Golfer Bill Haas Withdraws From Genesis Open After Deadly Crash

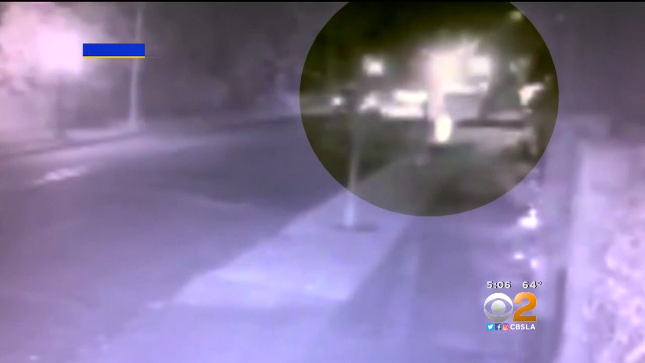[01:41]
IT'S TAKEN FROM A DISTANCE. SO IT'S NOT REAL CLEAR. BUT WE HAVE SLOWED DOWN THE VIDEO. YOU CAN SEE AN IMPACT. THAT'S WHEN THE FERRARI HIT A BMW THAT WAS HEADED IN THE DELISION WITH THE WILSON CAR. AND THEN YOU SEE THE FERRARI SPIN OUT AND HIT THE POLE. AGAIN, ALL FROM A DISTANCE.